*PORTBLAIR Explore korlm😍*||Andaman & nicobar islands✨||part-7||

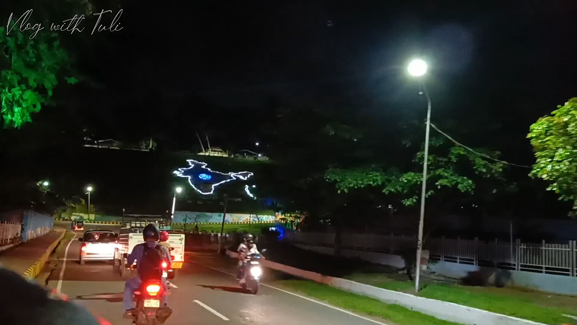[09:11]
যেতে যেতে দেখতে পেলাম খুব সুন্দর করে সামনের প্লটটাতে লাইট দিয়ে ইন্ডিয়ার ম্যাপ বানানো আছে।